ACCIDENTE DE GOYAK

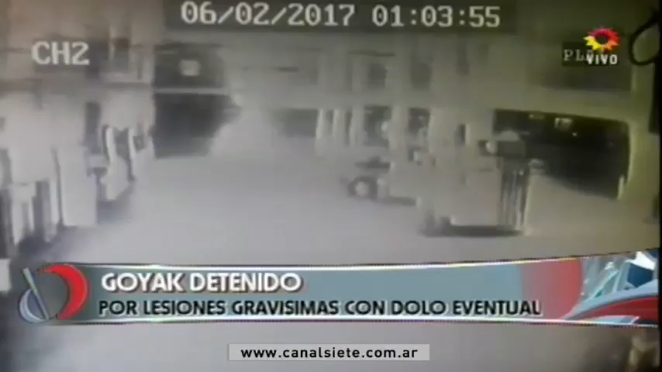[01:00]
Ese es el auto de Boyac, ahí viene circulando por Mitre, esa es 11 de Abril. Lo que se observa en el video es la velocidad con la que Boyac viene a la intersección, ahí justo en la esquina hay una construcción donde estaba parada Dani,